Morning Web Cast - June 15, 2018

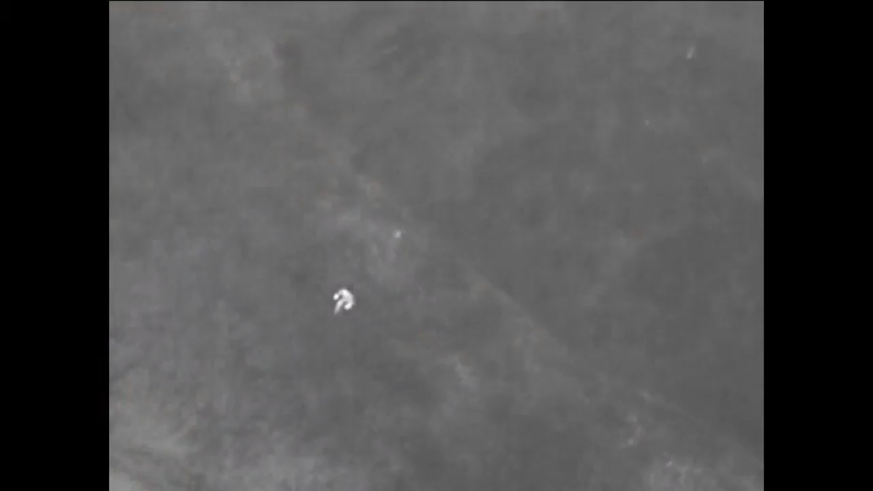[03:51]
Whether you're looking for a fugitive or if you're looking for someone that's injured,
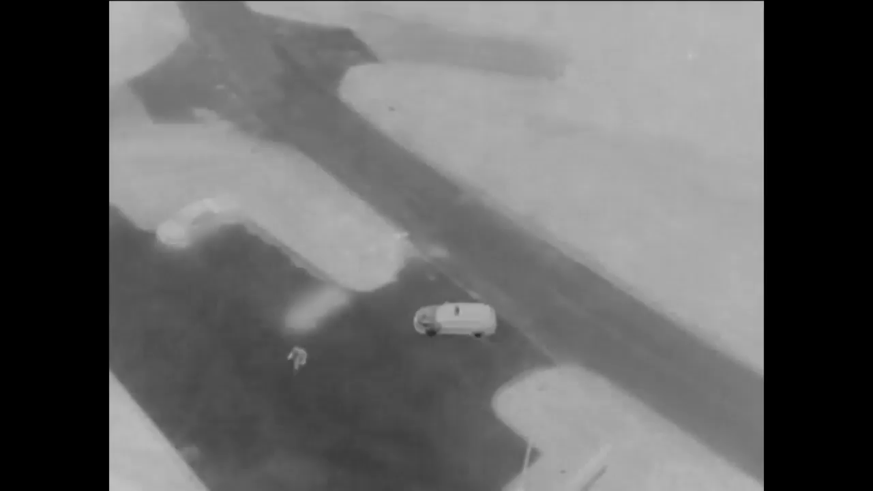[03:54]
if they've reached that point that they passed out or they just can't move anymore,
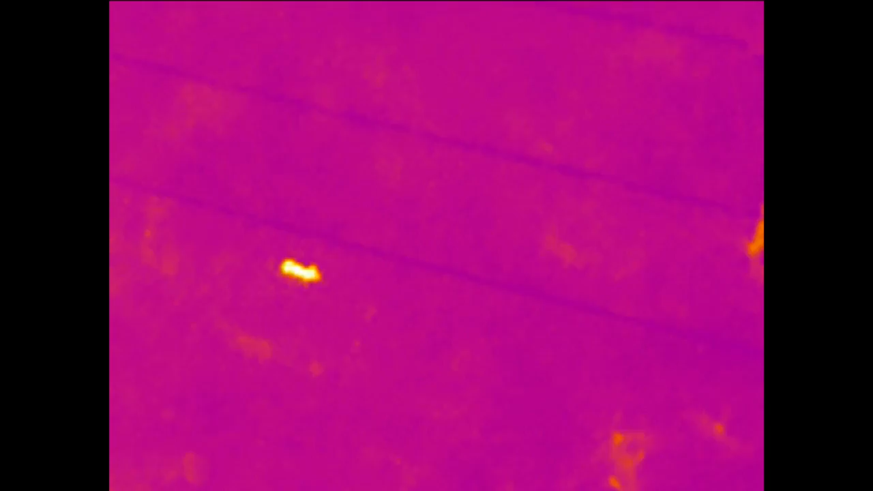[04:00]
anything that's in that body temperature range, it'll draw your attention to it almost immediately.